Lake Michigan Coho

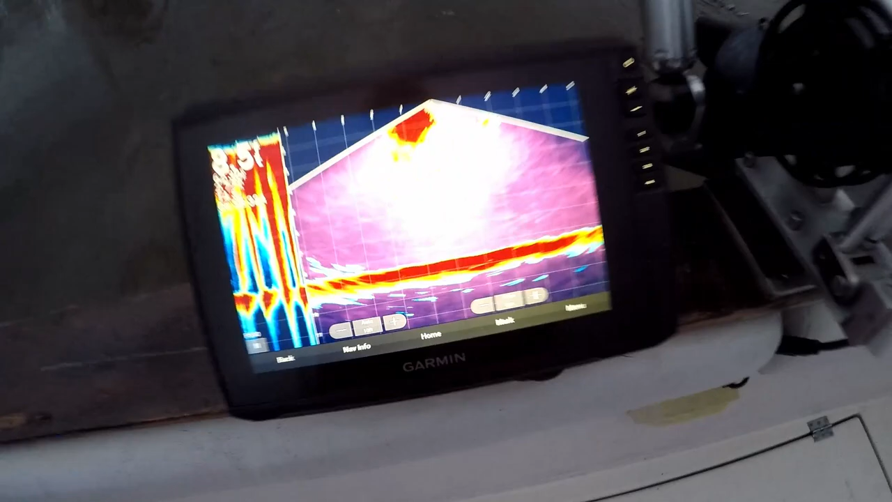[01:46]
We are running, that's right, Garmin Pan Optics.
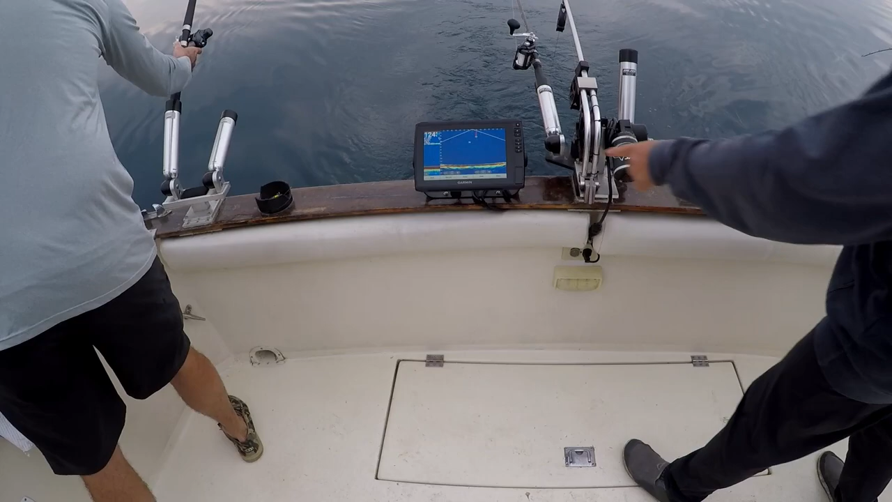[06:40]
That is so cool. What is that? That's a ball. That's your ball. Yeah, see. There's the other one. Here's you at 40 right there. Okay. There's your live look. Okay. Oh, yeah. I don't care who you are. That is awesome. Cool. That's friggin' awesome. And if you play with it a little bit, I bet you can actually start to see your lure behind the ball.